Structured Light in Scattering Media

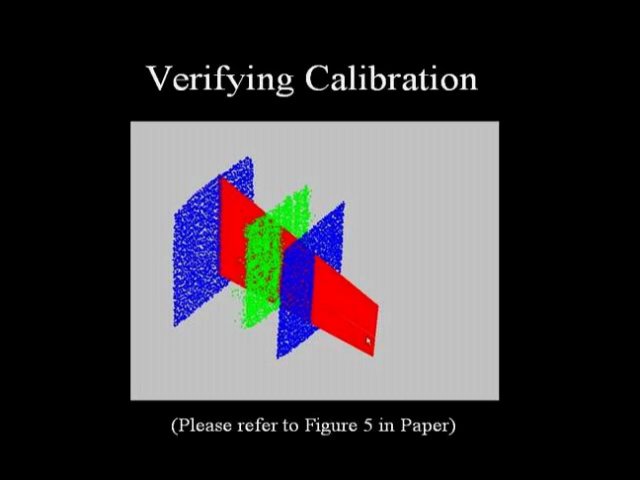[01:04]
that is placed in between the two calibration planes. The RMS error in reconstruction is 0.2 inches. Our method does not require either the explicit calibration of the camera and the projector,
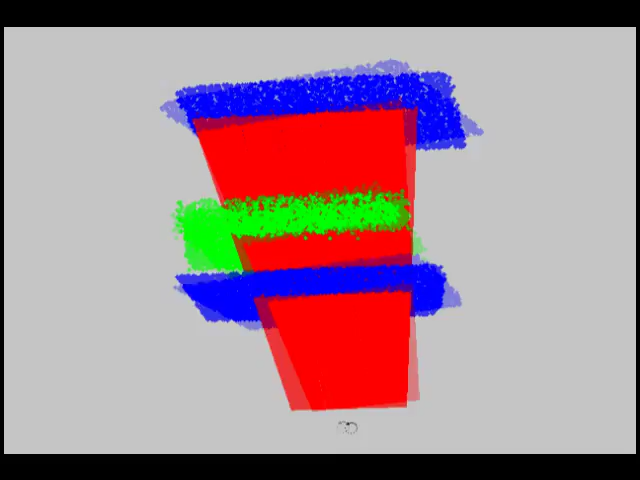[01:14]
or the knowledge of where refractions take place and the refractive indices of media.
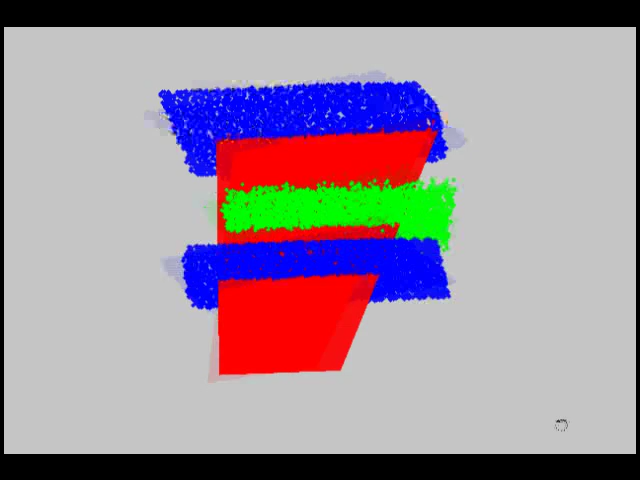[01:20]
The first experiment we show uses a scene that contains two cups.
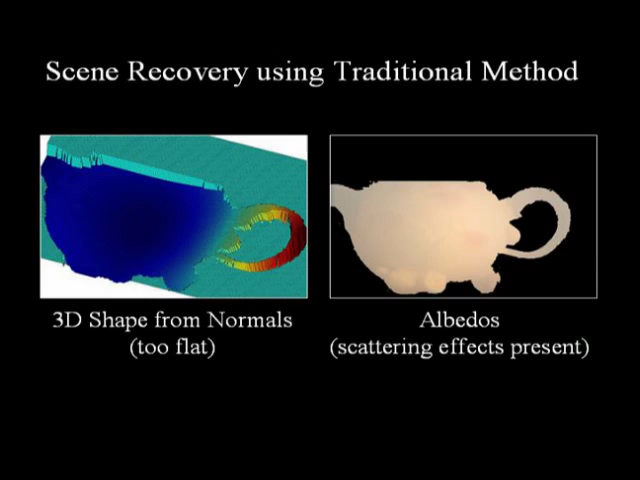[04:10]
If we apply the traditional photometric stereo to these images, the 3D shape obtained is very flat and the scattering effects are absorbed by the computed albedos. Now we show the results of applying our algorithm to these images.
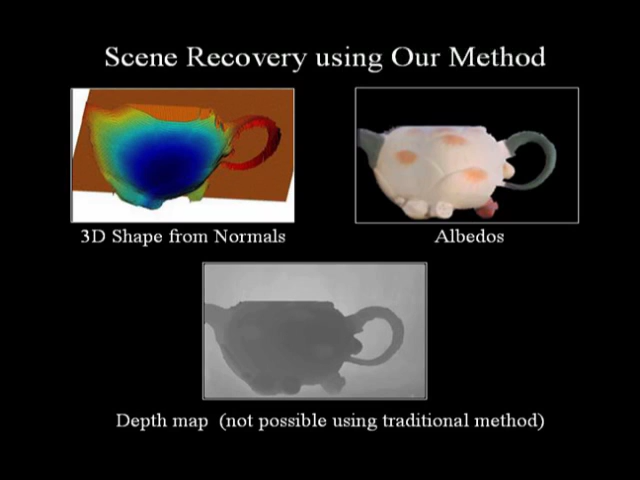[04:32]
The computed 3D shape is visually accurate and the scattering effects have been removed from the albedo map. In addition to surface normals and albedos, our method also yields the depth map of the scene, which is not possible using traditional photometric stereo. In summary, we have taken a significant step toward extending structured lighting to scattering media.